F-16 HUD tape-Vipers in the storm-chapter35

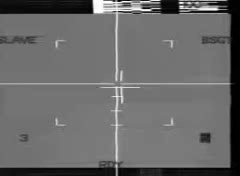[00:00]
Out of keys, out of keys. Zero, it's unable to lock any movers. Out of keys, out of keys, out of keys, out of keys.
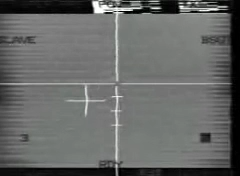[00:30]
Copy, I got him over locked, he's moving in the dirt. Out of keys, out of keys. The missile's away, I'm climbing back up.